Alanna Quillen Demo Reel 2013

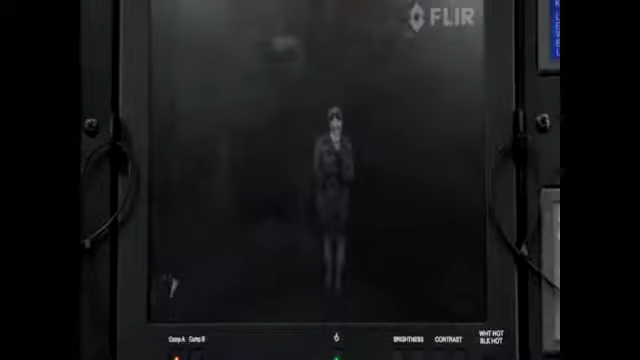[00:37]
the FLIR camera, which can trace heat signatures through smoke, pitch black, and even walls.